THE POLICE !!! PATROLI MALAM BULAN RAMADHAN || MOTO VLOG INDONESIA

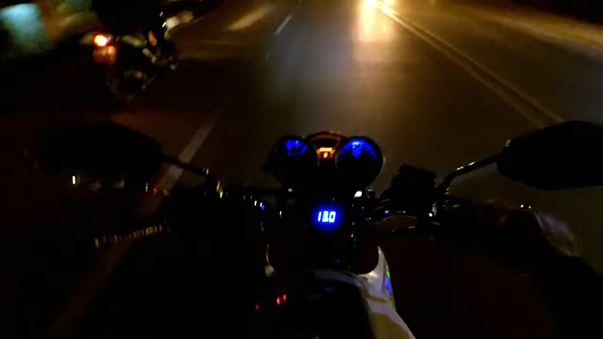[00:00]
ramai lancar ya, enggak ramai sih, sepi ya guys, sepi sepi sepi, dingin sih.
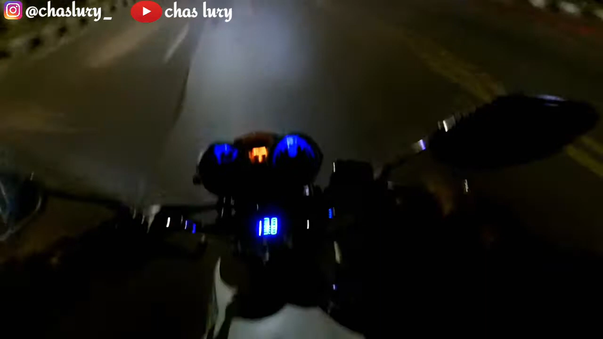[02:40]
Ramai lancar ya, enggak ramai sih, sepi ya guys, sepi sepi sepi, dingin sih. Oh bet tuh malah mantap ngebut gak.
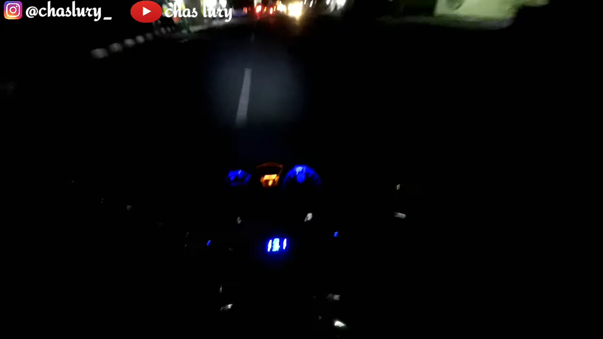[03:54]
Ya walaupun kita ngebut tapi tetap hati-hati ya guys, nggak boleh ugal-ugalan. Oh, pada patroli guys.
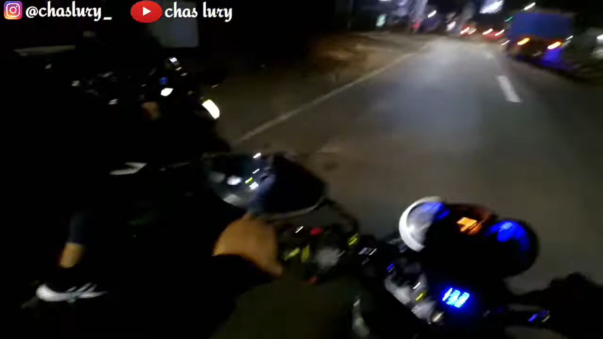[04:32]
Polisi San. Kayak kita belok sini guys. Oh, pada ngabur semua, geger. Bar.
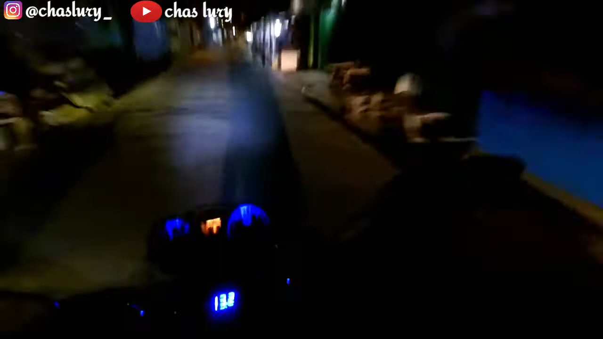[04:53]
Ini juga baru jam 12 ya guys. Udah banyak polisi. berbahaya.
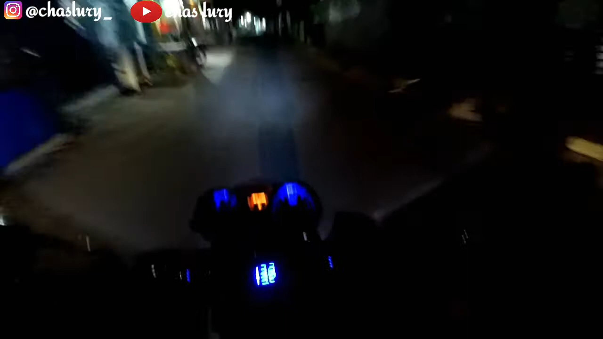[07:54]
Ya guys, ya nggak terlalu sepi sih, masih banyak yang orang dagang, masih pada buka, mungkin sampai sahur kali.